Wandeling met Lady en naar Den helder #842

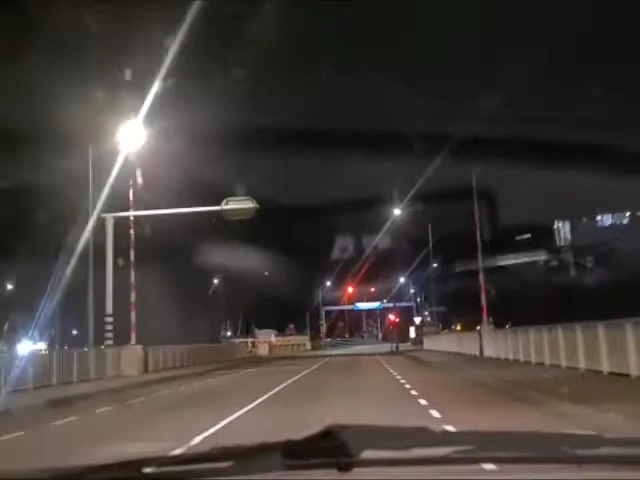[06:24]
In het haventje. In het haventje. Het is rood. Is het rood? Nee, er zijn 3, 4 rode lampjes. En nou is het groen. Twee rode, 2 groene. Mag ik aan doorrijden? Gevaarlijk.